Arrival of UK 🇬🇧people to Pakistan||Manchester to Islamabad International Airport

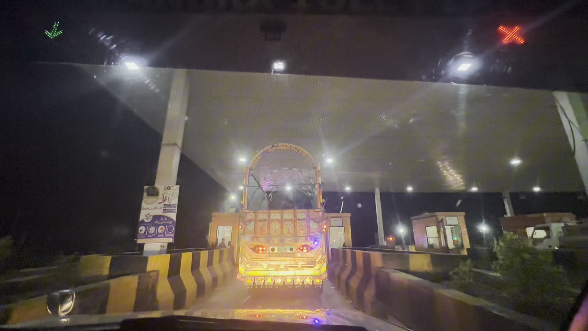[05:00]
ਮੰਦਰਾ ਟੋਲ ਪਲਾਜ਼ੇ ਤਾਂ ਪੁੱਜੇ ਹਾਂ ਅਤੇ ਤੈਂ ਇੰਨੇ ਚੋਏ ਸਾਹਿਬ ਨੇ ਨਿੰਦਰ ਆ ਗਈ ਹੈ। ਨਿੰਦਰ ਆ ਗਈ ਹੈ?